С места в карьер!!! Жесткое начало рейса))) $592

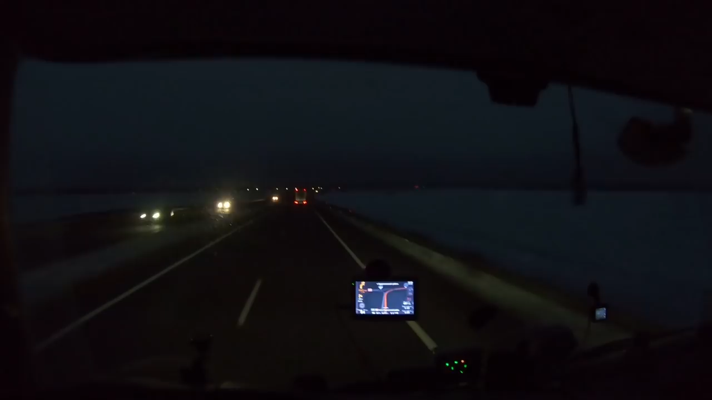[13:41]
Вот Борисовская развязка, крайняя. Ну, с стороны Москвы, то первая. Вспомнил, сейчас вот за ней, с правой стороны, там Белнефтехим будет. Там 100% Белтол есть. Заскочим. Мадзары спешат. Один вон только что обошел на рефе.
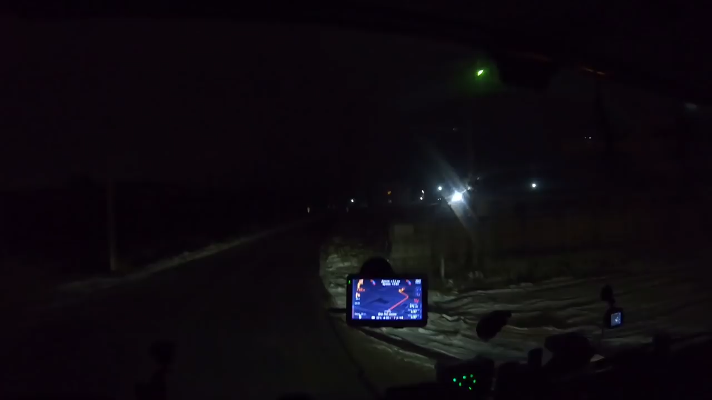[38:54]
Готовьте с правого поворота через 8. С правой руки ломать. Ладно, сейчас сюда сломаем назад. Поверните направо. Готовьтесь через 750 метров.